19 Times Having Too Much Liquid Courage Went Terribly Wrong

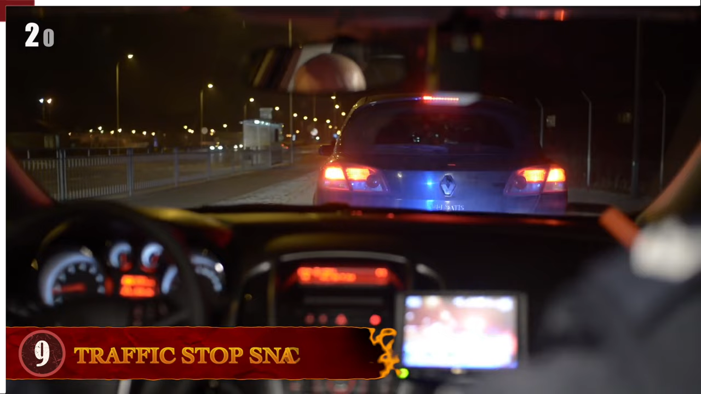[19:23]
officers pulled over a driver in Russia's Irkutsk region after receiving complaints about a car traveling on the wrong side of the road and cutting off other vehicles.